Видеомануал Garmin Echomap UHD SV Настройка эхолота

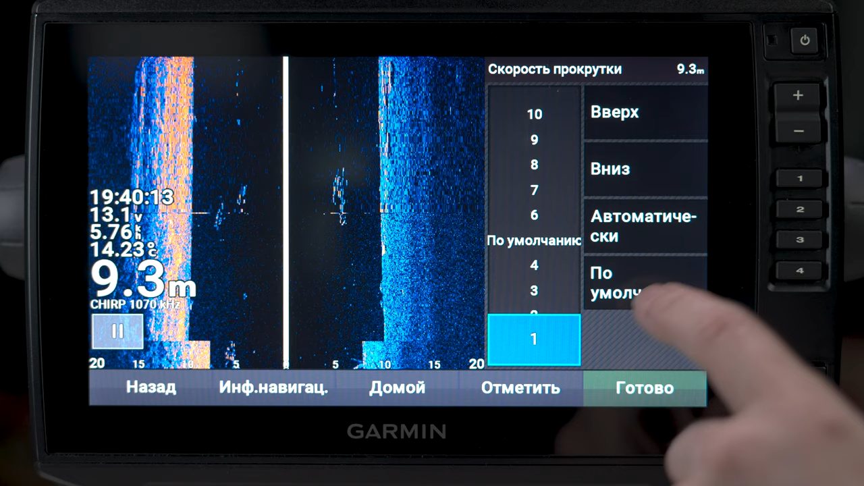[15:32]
On screen: depth 9.3 m, water 14.23°C
Поэкспериментируйте. В подавляющем большинстве отлично работает автоматическая. Линия дальности.
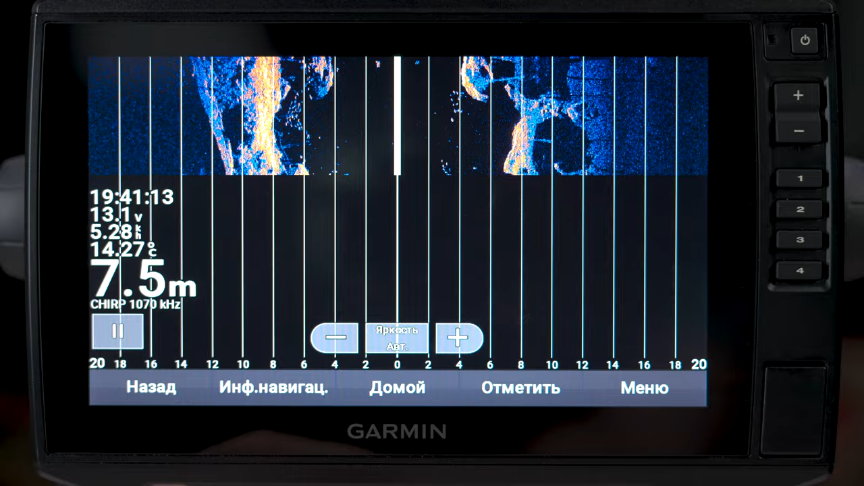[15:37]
On screen: depth 7.5 m, water 14.27°C
Выводит на экран разметку линий удаленности от судна.
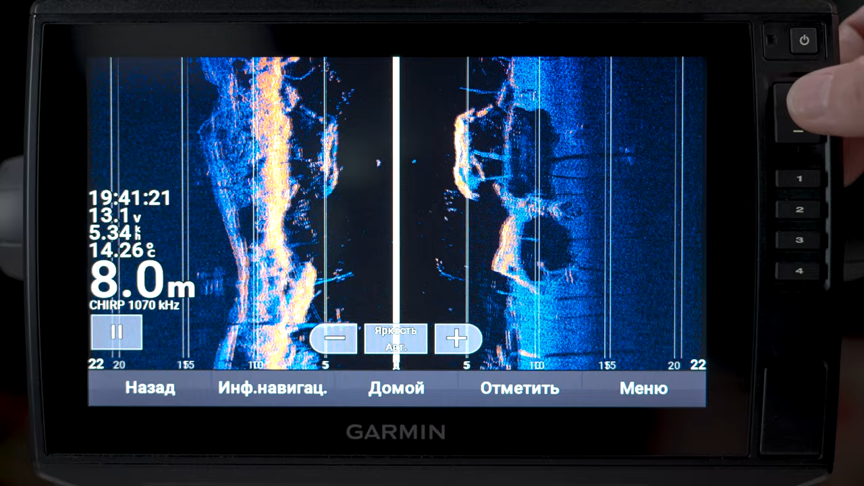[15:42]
On screen: depth 8.0 m, water 14.26°C
Сведения о наложениях. Выбираем из списка данные, которые необходимо выводить на экран. Установка.
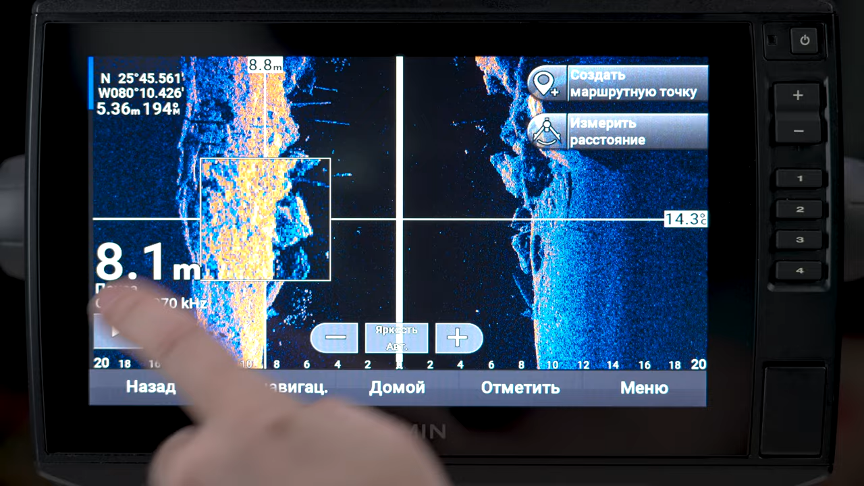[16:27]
On screen: depth 8.1 m
Передача сонара. При необходимости выключает датчик. Выбор просмотра. Выбираем, какой луч будет выводиться на экран.
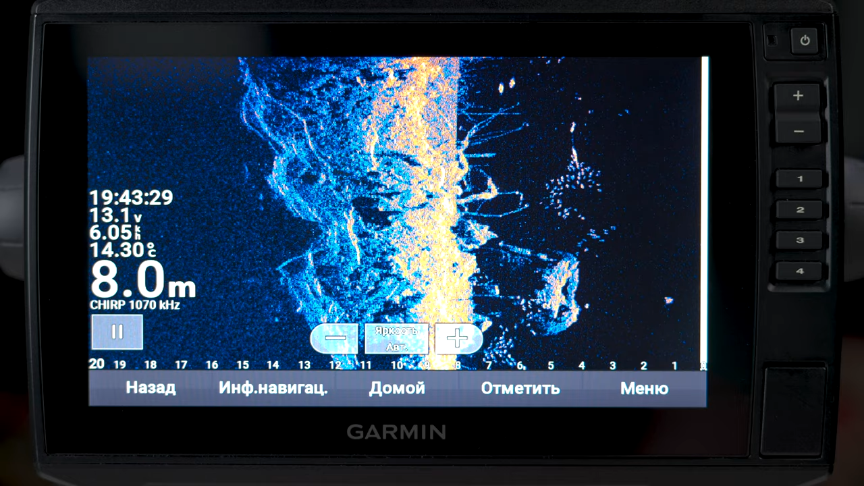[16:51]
On screen: depth 8.0 m, water 14.30°C
Только левый, или только правый, или оба сразу. Кстати, это очень полезная фича. Так как за счет наблюдения за дном только с одной стороны лодки, мы как бы увеличиваем разрешение экрана в два раза. Что очень актуально для бюджетных моделей с низким разрешением матри. А теперь давайте научимся создавать собственные комбинации программ. Заходим во вкладку комбинации. Тут уже имеются предустановленные наборы. Нажимаем иконку с плюсиком. Жмем добавить. Выбираем количество необходимых окон.